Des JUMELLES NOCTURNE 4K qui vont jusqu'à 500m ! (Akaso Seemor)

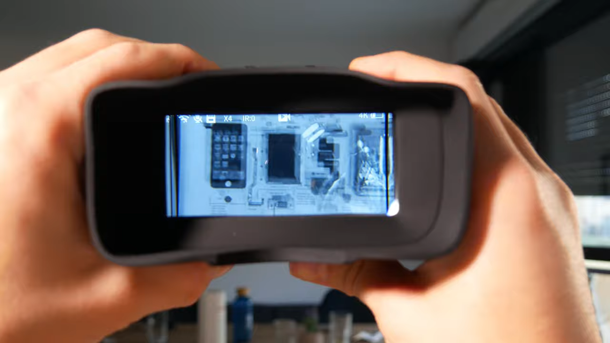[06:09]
Et en restant appuyé, je pourrais changer aussi l'IR, c'est-à-dire l'infrarouge avec plusieurs niveaux, à savoir 7 niveaux.
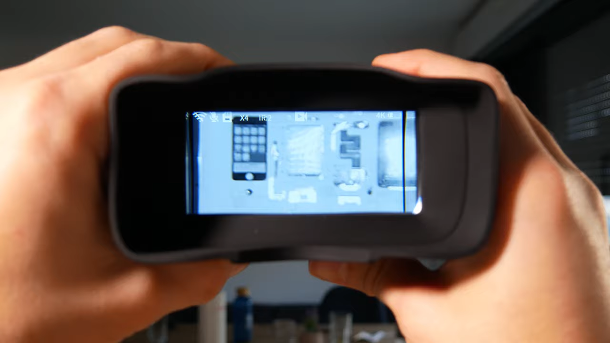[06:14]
2 niveaux, 3 niveaux, 4 niveaux.
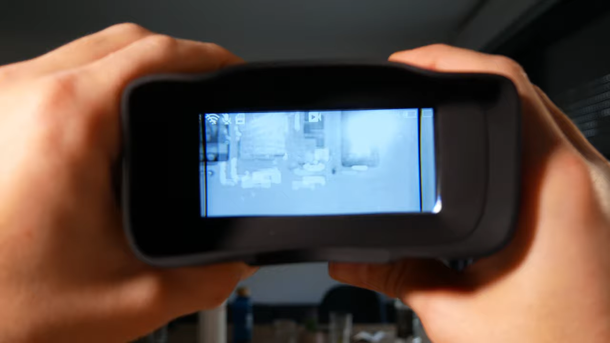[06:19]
Bref, vous avez compris le principe. 4 niveaux ici. 7ème niveau, c'est le maximal. Donc, voilà. Et en appuyant sur mode, je vais re-switch pour mettre quelque chose en couleur. Donc, comme indiqué par la marque.
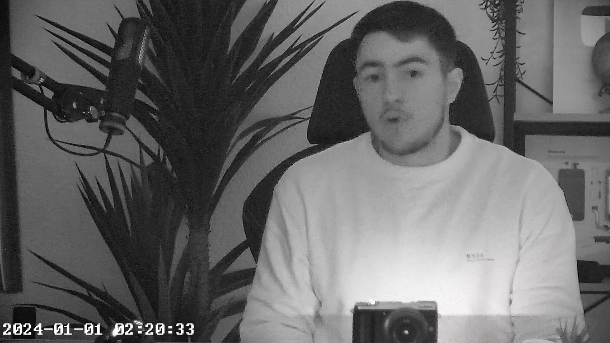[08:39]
Et on peut voir que c'est d'une bonne qualité. Et ça, j'aime beaucoup. Et là, on se trouve dans le noir.
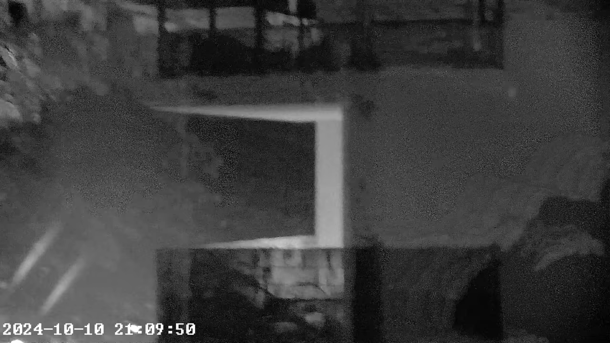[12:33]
Mais par contre, on va peut-être avoir quelque chose de parfait pour regarder plus loin et plus en détail. En infrarouge, on est à zéro. Mais regardez ce qu'il se passe si je commence à augmenter. Je reste appuyé. On va donc maintenant faire le test entre ma caméra et l'infrarouge. Alors, on peut voir qu'il y a quand même beaucoup de détails. J'ai l'impression que c'est encore plus détaillé en infrarouge. On a quand même quelque chose d'assez fou.
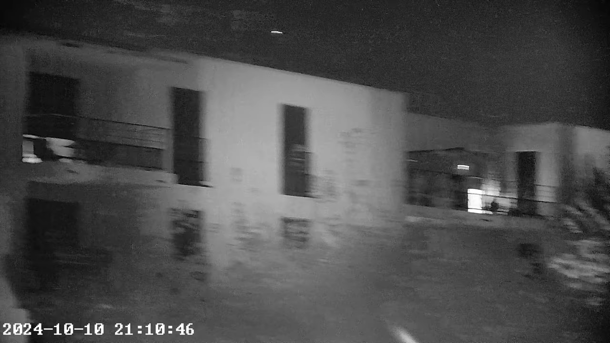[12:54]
Et pourtant, je ne suis qu'au niveau 1. Donc, on peut voir très très loin, même au niveau 1. Mais si je commence à passer par exemple au niveau 2, au niveau 4, c'est de plus en plus net.
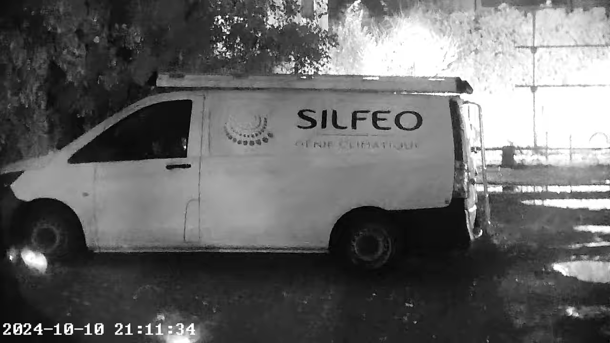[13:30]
Et on aura une reconstitution de la couleur excellente. Et quand on passe en mode infrarouge, on peut voir, il y a un gros niveau de détails. On voit des écritures beaucoup plus nettes et beaucoup plus de détails.
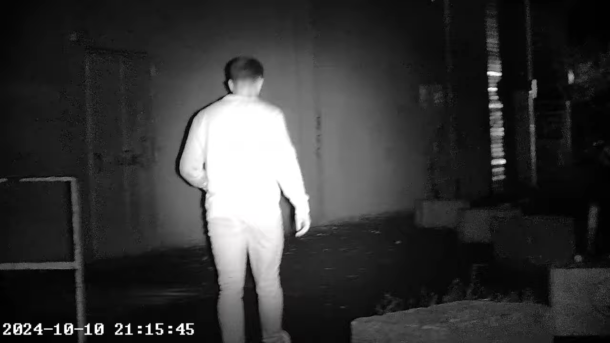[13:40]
Et ça, je l'ai refait tout simplement en me filmant, en me faisant filmer. Donc, on peut très bien me voir de loin. Et c'est assez impressionnant de voir cela. Mais c'est vrai que le mode couleur est d'autant plus impressionnant. Parce que quand on est dans le noir, regardez par exemple ici, j'essayais de filmer un chantier en construction.